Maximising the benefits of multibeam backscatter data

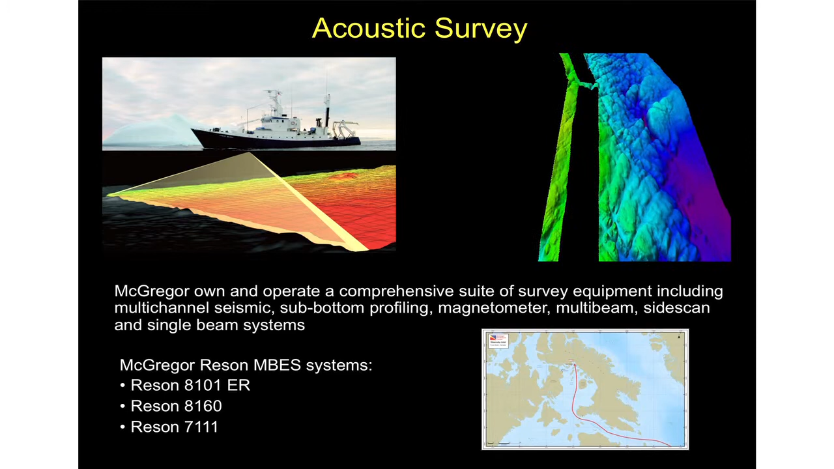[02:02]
We did a route survey for an iron ore company charting a route survey right through the Hudson Strait and Fox Basin in uncharted waters. We also operate a Rezon 8101 extended range system and a Rezon 8160. So we have a range of capabilities in terms of our water depth that we can survey in.
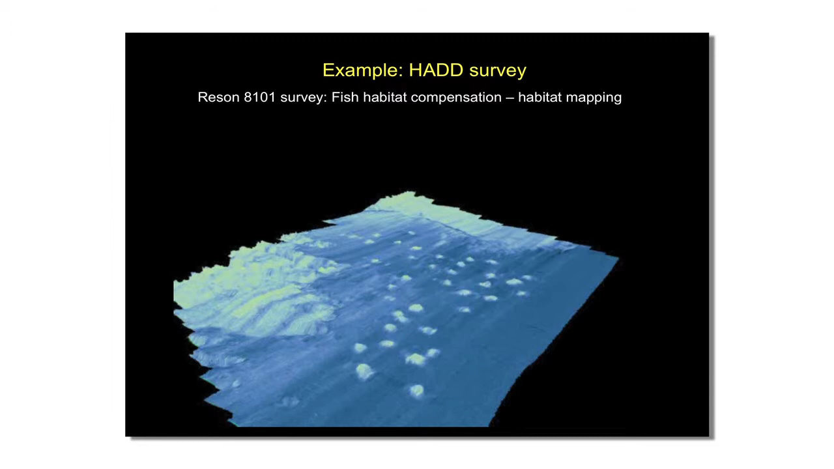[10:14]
And we were commissioned to survey this area and basically map these reefs that have been put in place to compensate for the loss of fish habitat.